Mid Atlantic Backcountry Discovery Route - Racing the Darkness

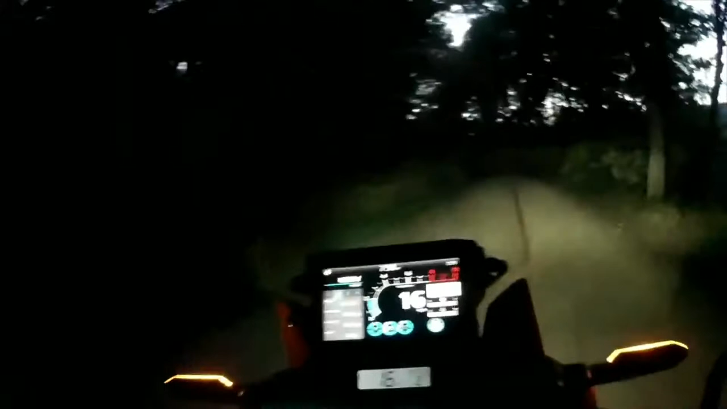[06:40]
I'll tell you one thing that's happening. The um. Distance to. The store. Time wise it's going up. It's not going down. I think I might have picked up a signal. Because I'm up on this ridge. So it recalibrated.